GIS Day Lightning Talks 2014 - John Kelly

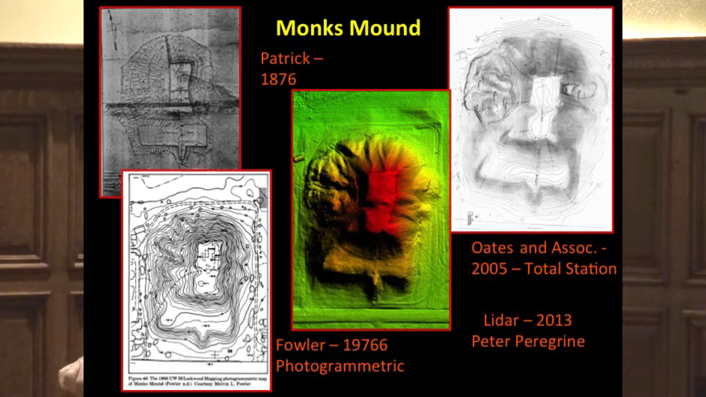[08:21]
And now we have the LIDAR, various LIDAR images that are available. So you get a sense of how things have changed and how visually they're represented. Really professionally, in terms of looking at Cokie as a landscape and using geophysical techniques and geoarchaeological techniques and merging it,
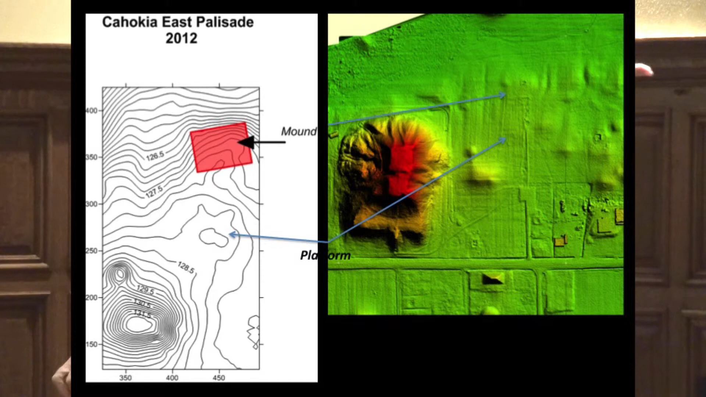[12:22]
So we've got to figure out what that's all about. But you can begin to see the impact that LIDAR is going to have on our research as we begin to merge these different things together. This is a geophysical survey of that same tract of land. You can see the mound here at the bottom, just to the right of Monk's Mound. And then we have a very unusual anomaly that looks like another mound, but it's actually on the slope.